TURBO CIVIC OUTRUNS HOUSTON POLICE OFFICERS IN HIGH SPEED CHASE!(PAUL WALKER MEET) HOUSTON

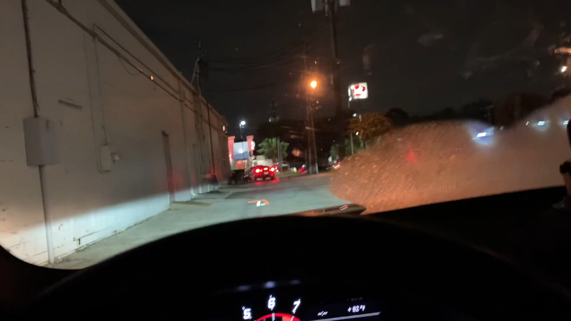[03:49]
Tell Chris to slow down. God damn it, Crash.
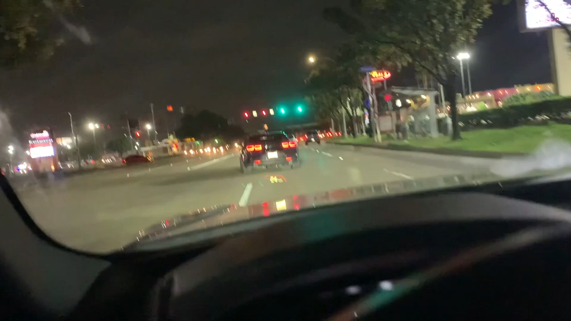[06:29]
Bro, what? They're running the lights? Oh my God. This is not safe.